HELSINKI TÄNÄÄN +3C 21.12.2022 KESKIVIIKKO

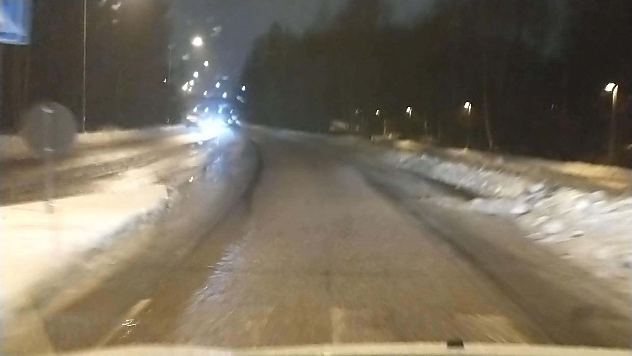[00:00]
Hyvää huomenta Helsingistä, Arska tässä, morjesta. Töissä mennään, autolla mennään kohteeseen. Täällä on ihan kulkaas vesikin, eli kolme astea lämmintä ja lumet saa kyytin. Täällä oli eilen jo samanlainen, ei tosin näin satanut, mutta oli jo semmoista pientä tihkuu kun tuli. Oltiin plus yhden asteen tietämillä, mutta näin, tämmöinen keli Helsingissä.